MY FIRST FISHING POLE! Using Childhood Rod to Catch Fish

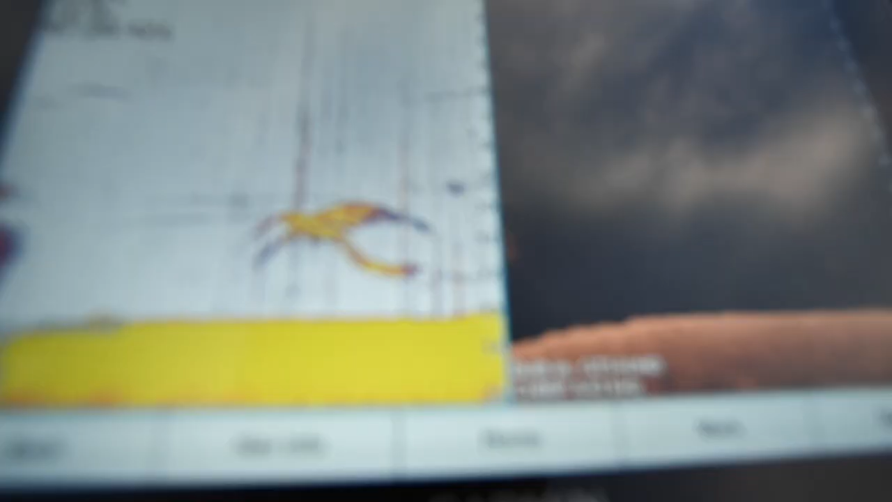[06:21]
Okay, also we have located a lot of fish.
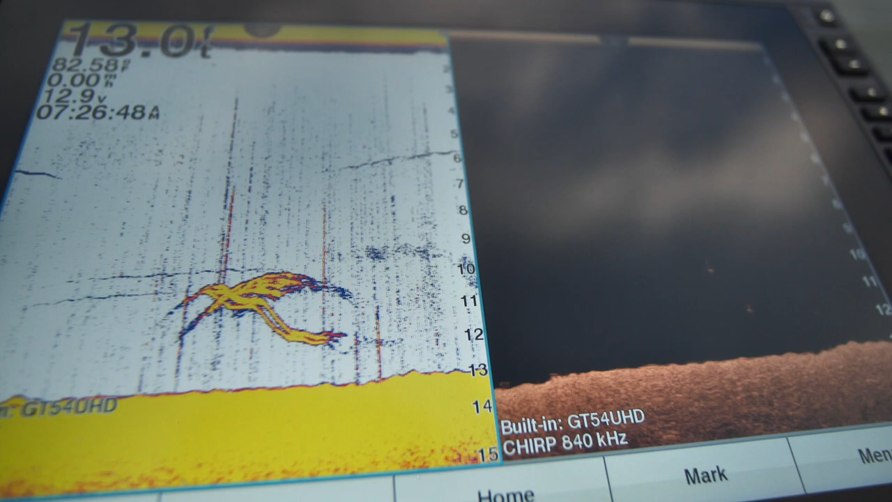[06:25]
They're below the surface. They're not really coming up at this moment. I'm hoping that they do. We'll show you how this rod works.
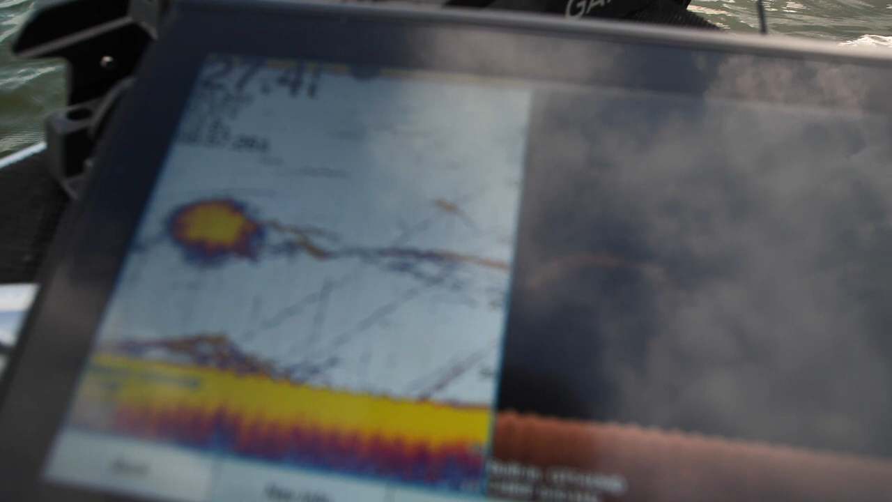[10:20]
staying up top because they're low light feeders, feed on plankton, but they seem to be moving out deep, and these white bass are just kind of following.
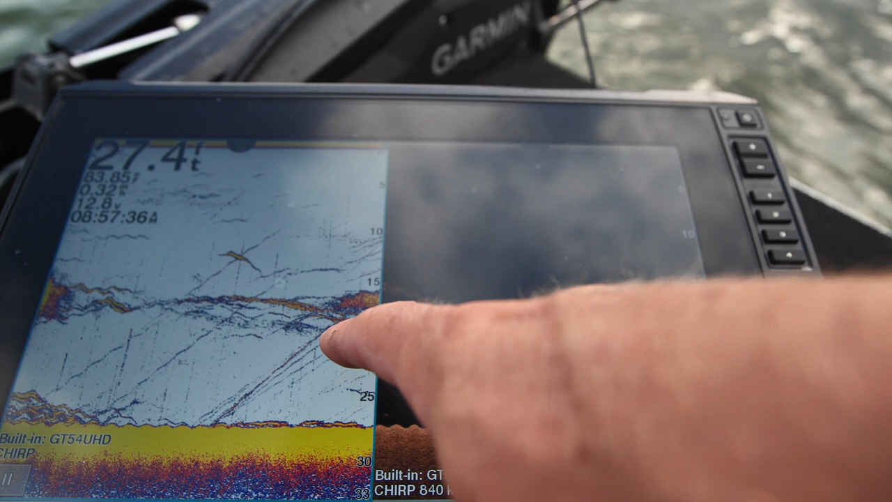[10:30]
On screen: depth 27.4 ft
They're scattered.
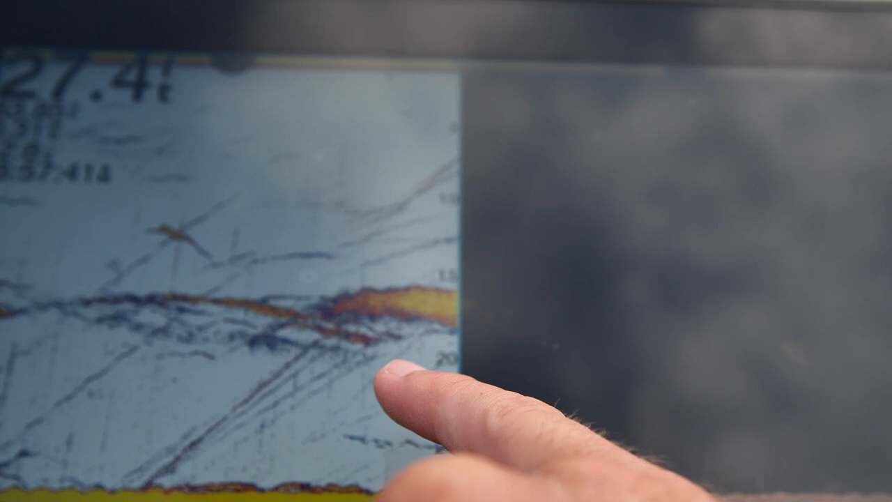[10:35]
You can see some here that are falling the shad suspended, and then there's some fish here on the bottom.
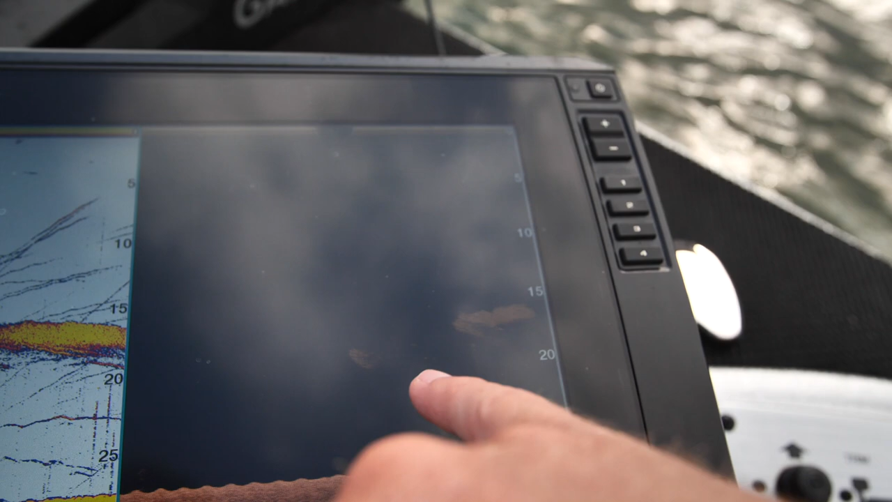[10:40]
I'm not really sure what they are, but you can see on both sides here, like, the shad have just decided to move on and be in weird positions that I would not predict.